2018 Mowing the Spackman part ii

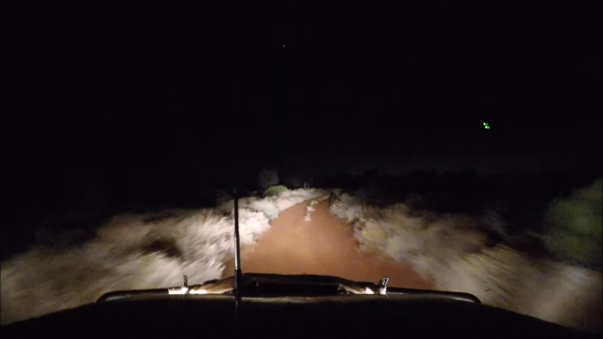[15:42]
paranoid? And there's another tree across the road that you probably won't have a chance to break for, but I've just driven over the top of it at 30 k's. It wasn't a drama. Well, 10 to 7 in the evening and we've arrived at the Seven Miller's hut, or just about. We've hit the turn off for it anyway. There's the letterbox and the 40 kilometer school zone sign.
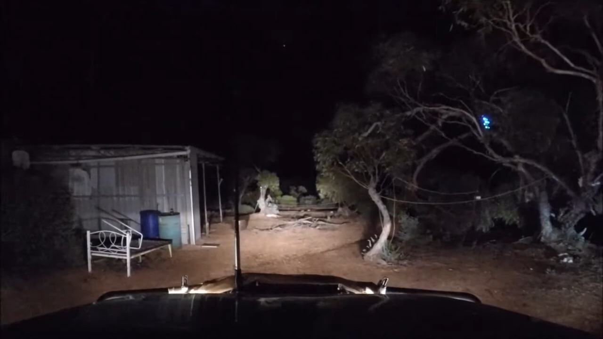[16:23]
Now, I think we're going to have to get a torch out and go have a look around to work out where we're going to camp up and everything for the night, eh?